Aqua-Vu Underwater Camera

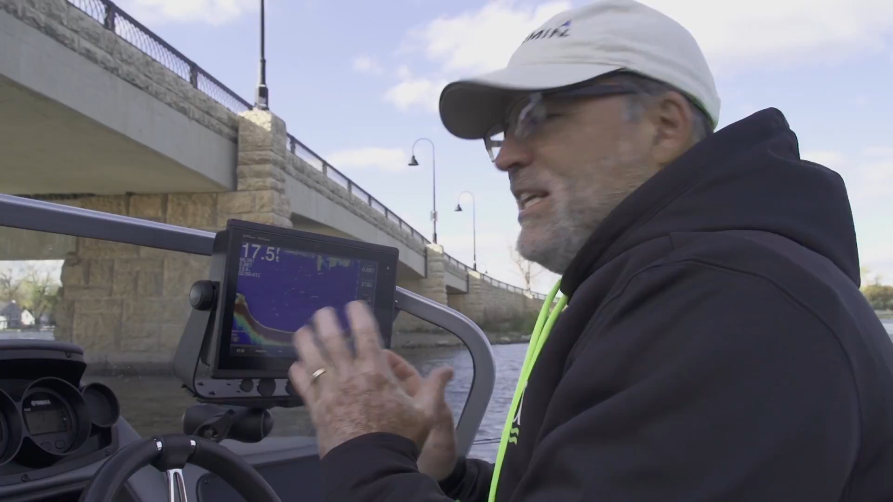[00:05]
It tells me the water temp 56 degrees, and you can see all these fish down there.
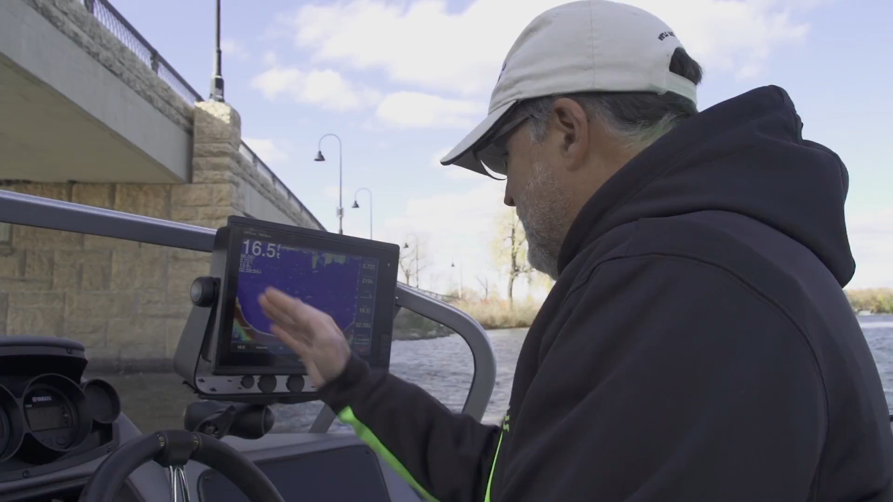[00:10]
You can see the bottom contours. And you know, the question I've always had looking at a sonar is I look at these fish here and go, what are these?
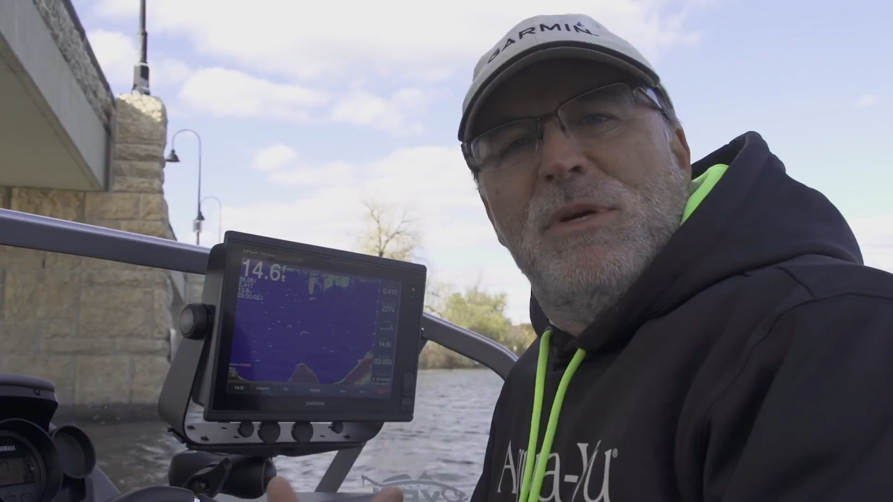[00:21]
Now, in a tournament situation where time is really tight, doesn't it make sense to, instead of fishing those fish down there, drop an underwater camera? You know, Aqua-Vu pairs well with the Garmin equipment,
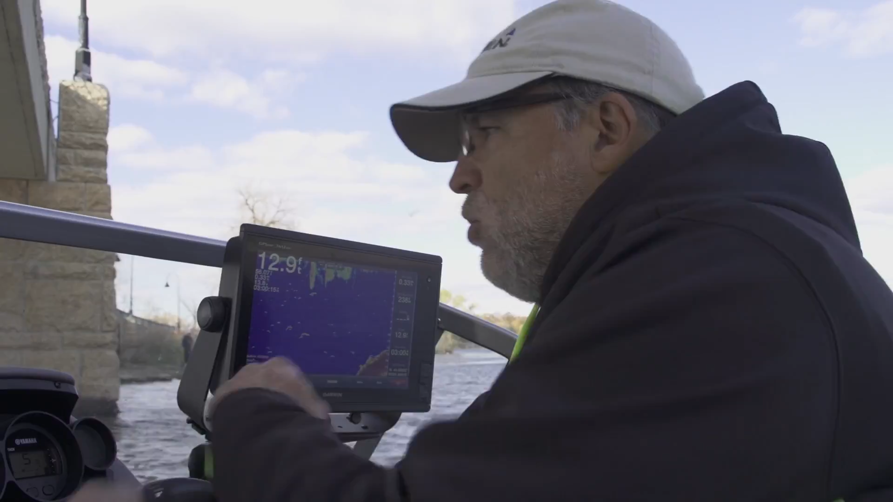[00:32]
so what we can do is actually switch this thing over and go to video just like this.
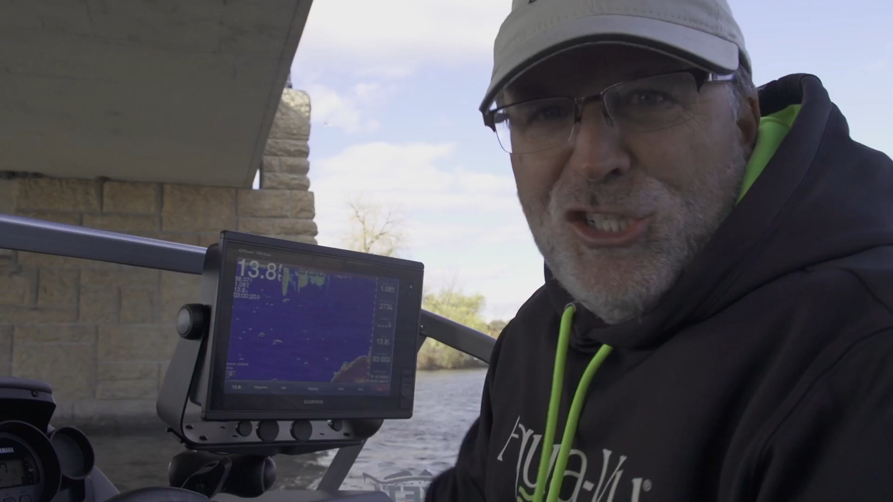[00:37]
I gotta show you this technology, it's really cool. So look at these fish down here.
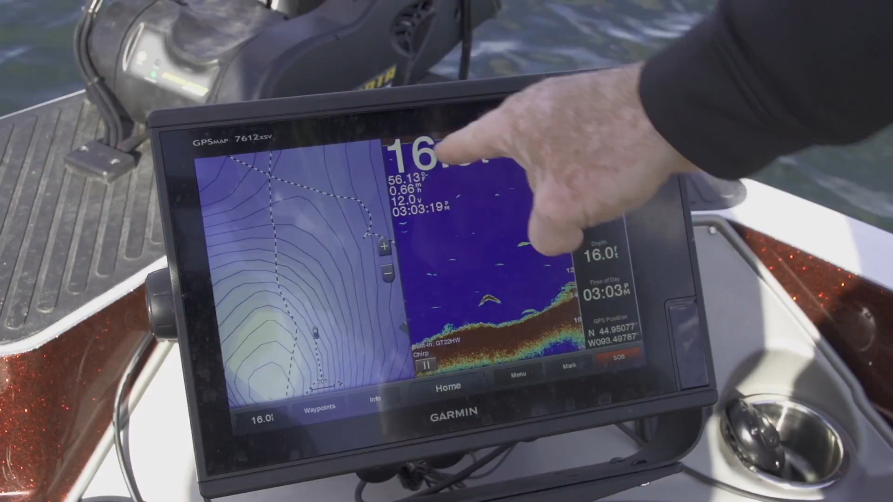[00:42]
We're in 16 feet of water. We got a fish here, we got a fish here, we got a fish here, we got a fish here, a fish here. Now let me show you how easy it is to actually view. So I'm just gonna go to AV gauges,
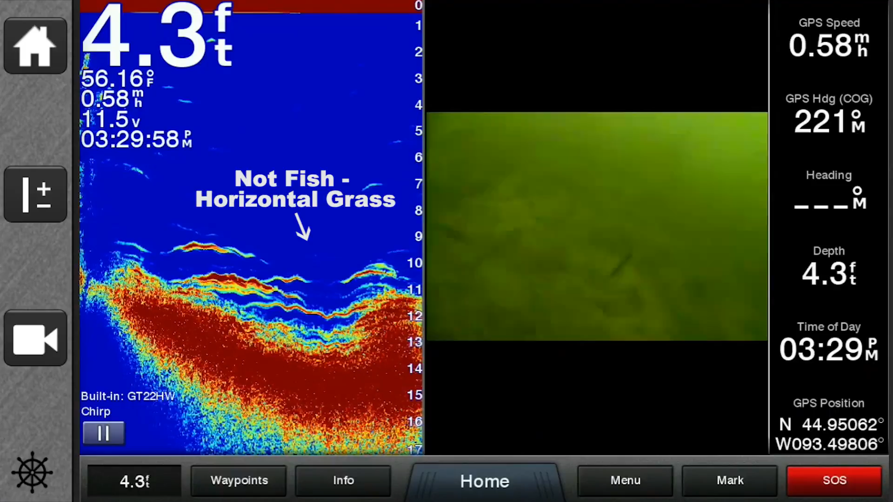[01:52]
On screen: depth 4.3 ft, water 56.16°F
What I used to think were schools of fish, I've learned are often clumps of horizontal grass.
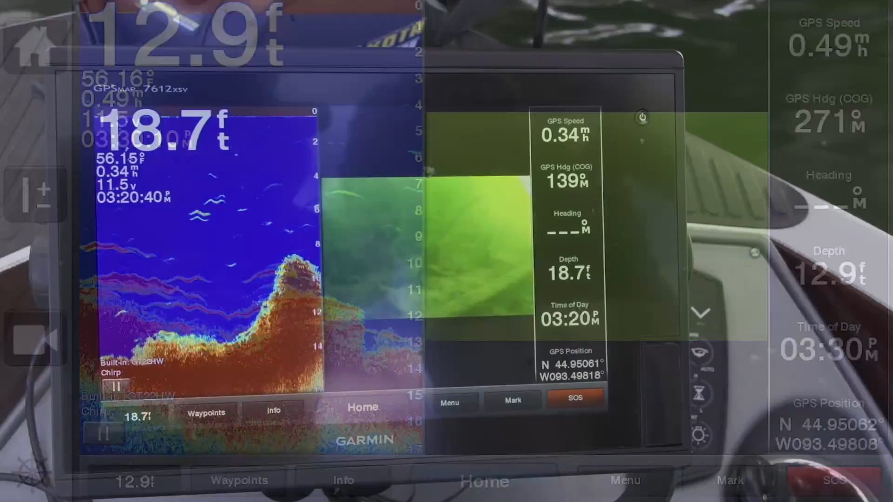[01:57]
This feature has been a big help in determining what type of grass I'm over as well. Milfoil is easy to determine, as well as broadleaf weeds like cabbage,
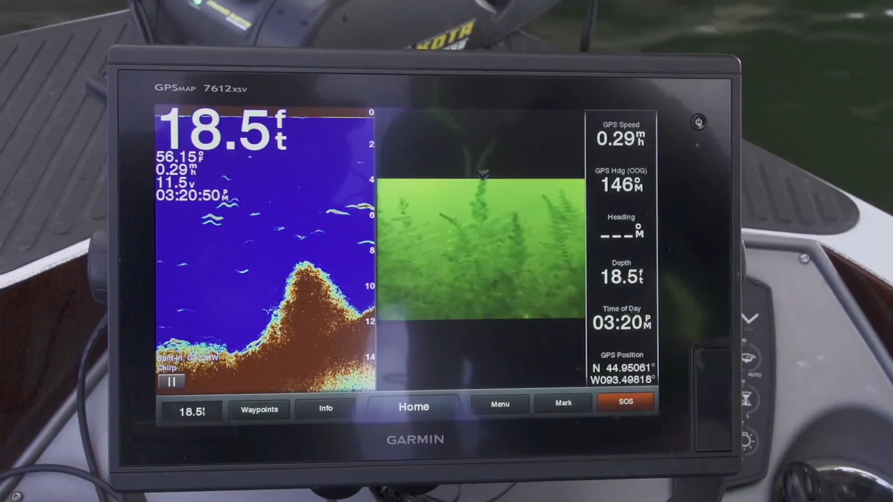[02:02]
On screen: depth 18.5 ft, speed 0.29 mph
and the camera helped me learn both of those. The camera also points out fish in cover too heavy to be effectively penetrated by sonar.
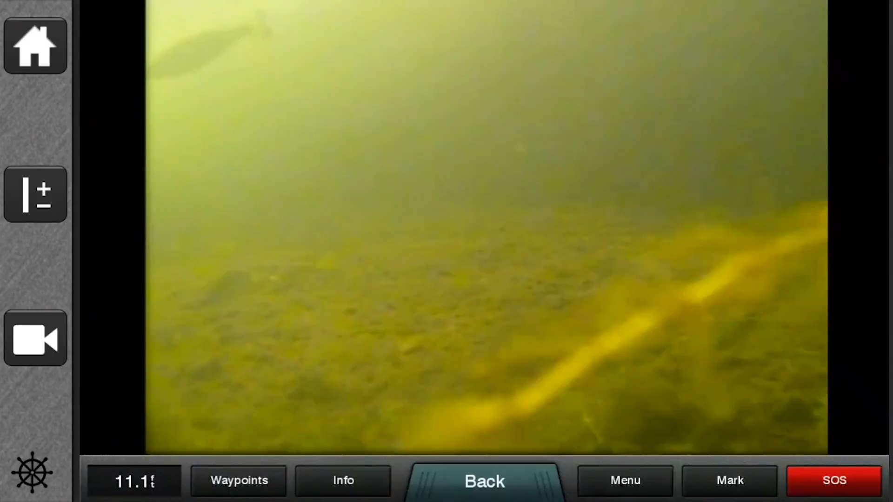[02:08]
Where there's bait, there's predator-like bass nearby.
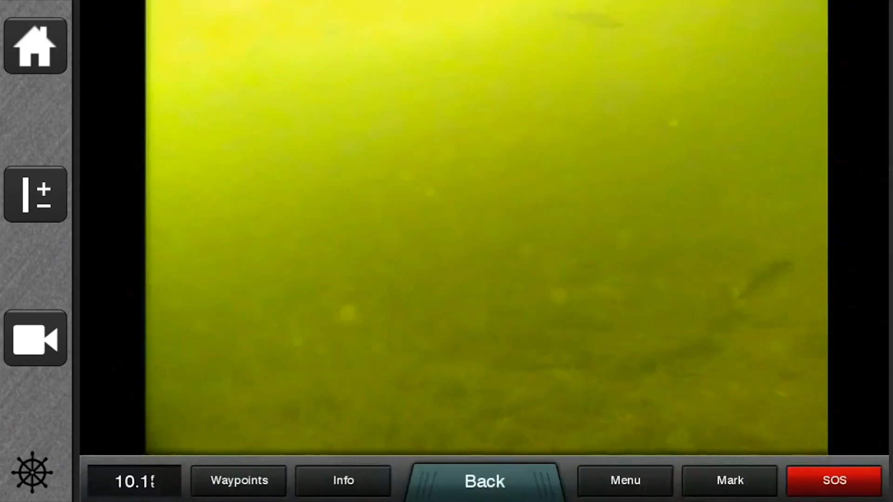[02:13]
Bottom content is also easier to determine. Rock type, well, I now know what boulders look like, but there are still surprises.
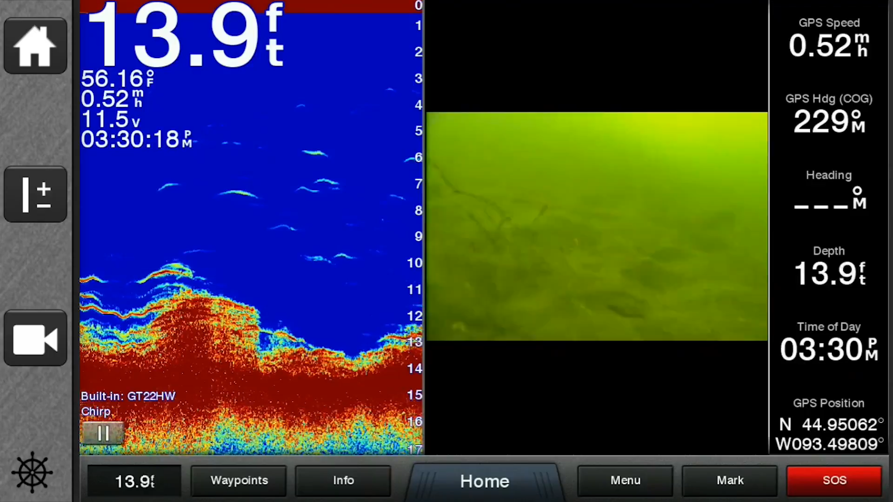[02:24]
On screen: depth 13.9 ft, water 56.16°F
So what I can do too is I'll go back home, I'm gonna hit combos,